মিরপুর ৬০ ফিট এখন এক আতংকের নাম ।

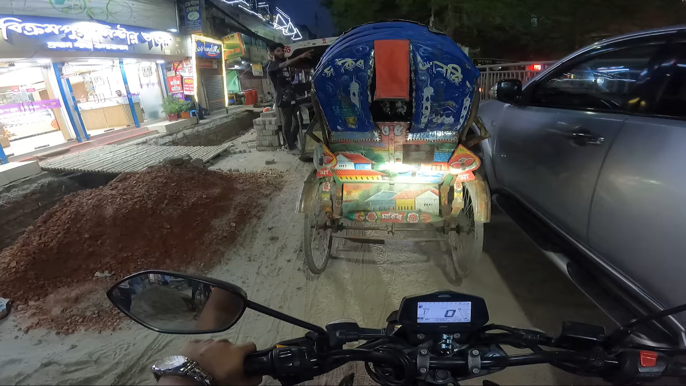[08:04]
দেন্পার মোদে লেগোনাটা পারকিং করে রাখে জাতরে উডাচে পুরো লেগোনাটা খাডি দেখন এই লেগোনাটার জন্ন এই